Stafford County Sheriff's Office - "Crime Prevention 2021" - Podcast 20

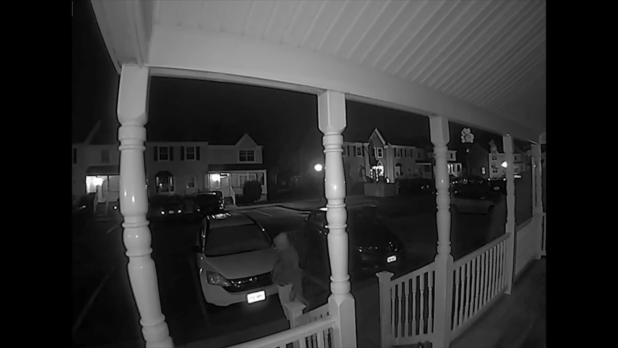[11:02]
But they're going into these communities and they're basically car shopping. And it's because people are leaving their doors on lock.